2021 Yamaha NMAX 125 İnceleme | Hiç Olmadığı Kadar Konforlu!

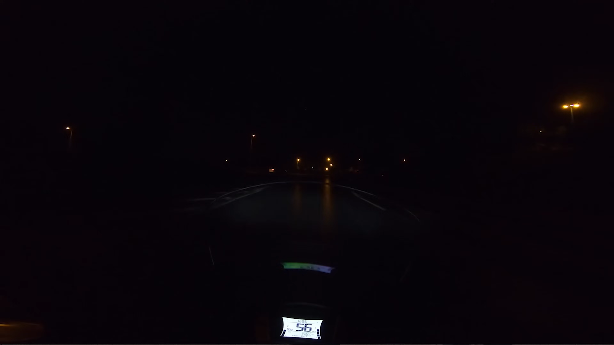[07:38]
Kısalar sanki biraz böyle yere fazla bakıyor gibi. Uzunlar evet gayet güzel ama tam böyle ortadan noktasal bir atış yapıyor.